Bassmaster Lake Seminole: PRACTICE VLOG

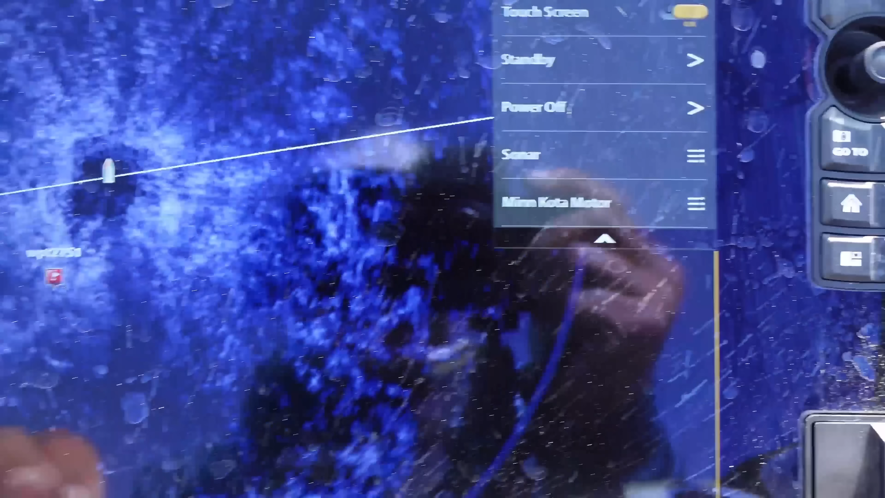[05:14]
I look at 360 and you don't need
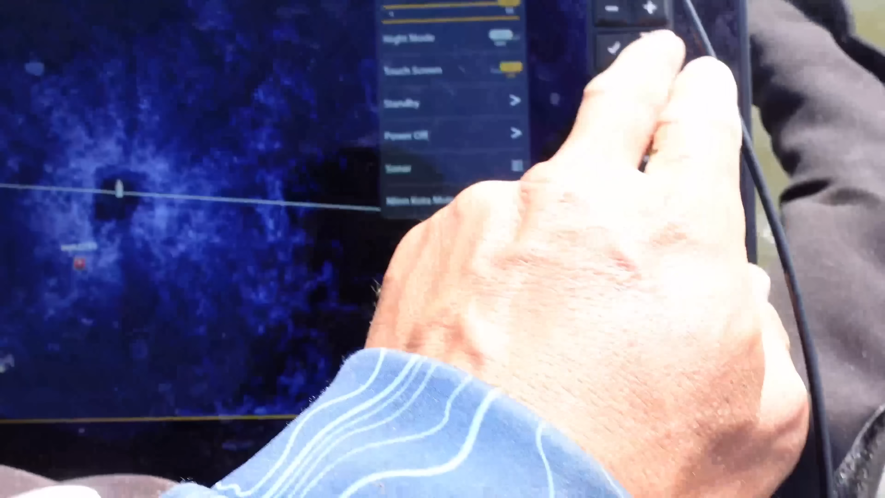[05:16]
all this stuff I mean to to find a pre-spawn
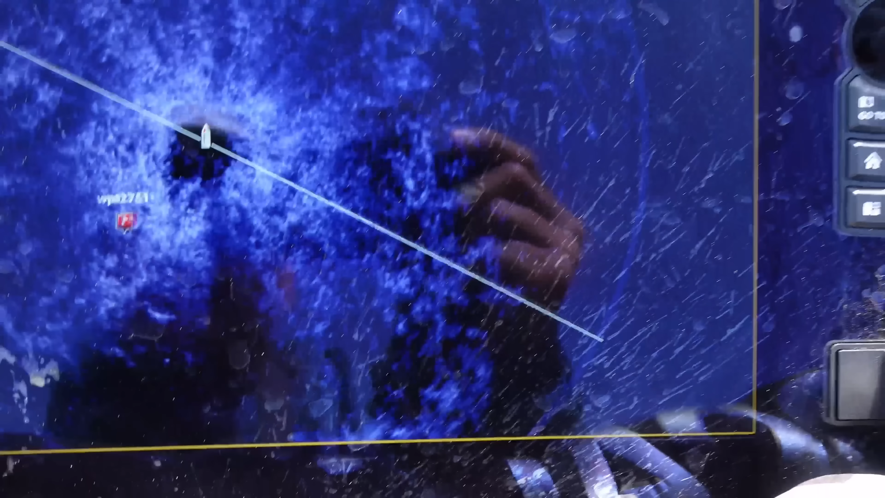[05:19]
bite like this but it helps but I'm just I'm
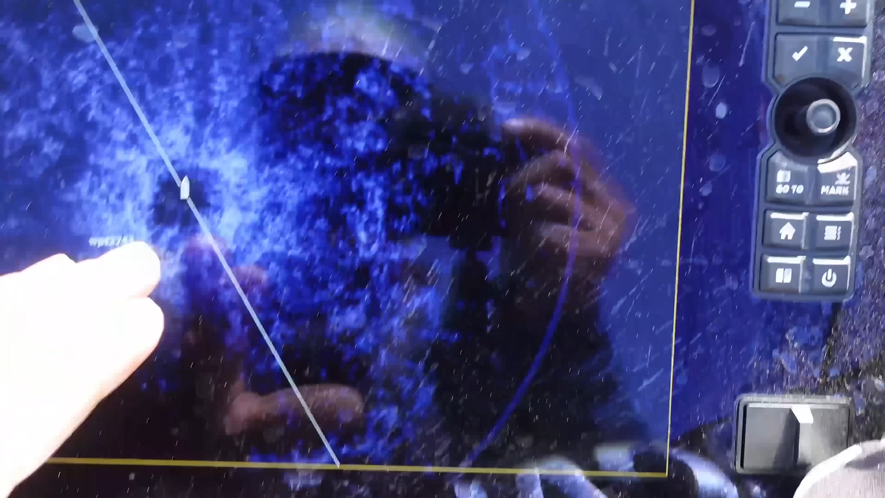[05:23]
raptor down right here and there's these little holes you know 40 feet out 50 feet out 60 feet out and that's
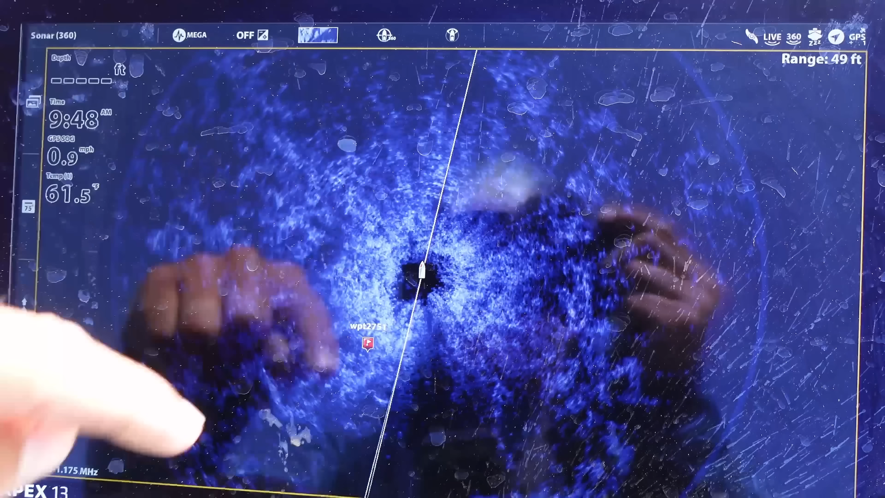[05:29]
On screen: speed 0.9 mph
what they hang around and move in so let's
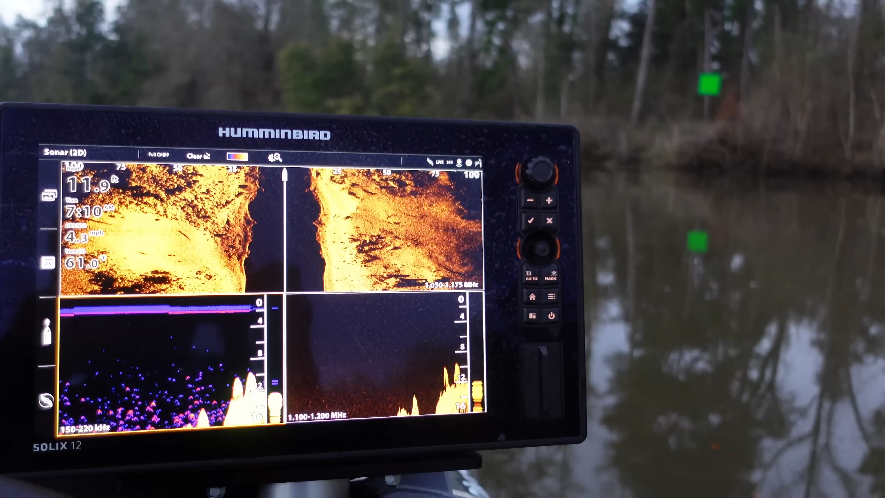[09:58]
On screen: depth 11.9 ft
just looking at some of the river turns there's a lot of rock in this place this is the Flint River
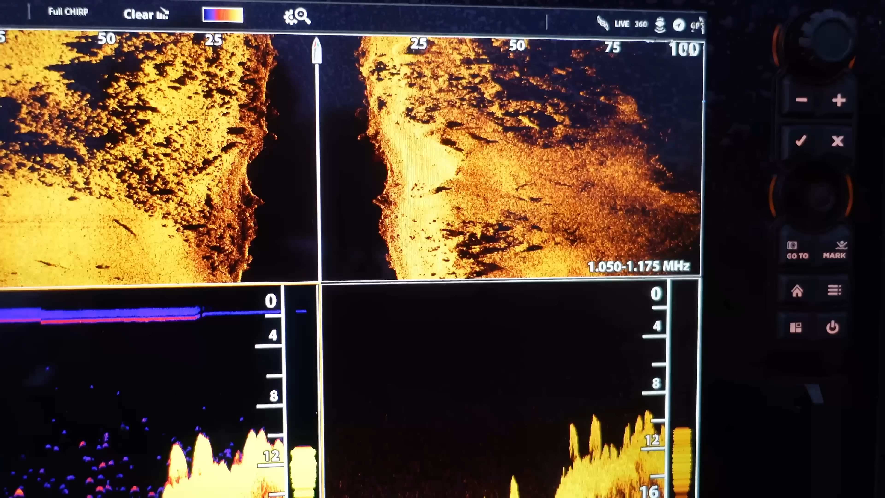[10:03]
but look at down imaging and side imaging I mean there's a lot of rock on the bank and you wouldn't think that looking at the banks here the banks are just like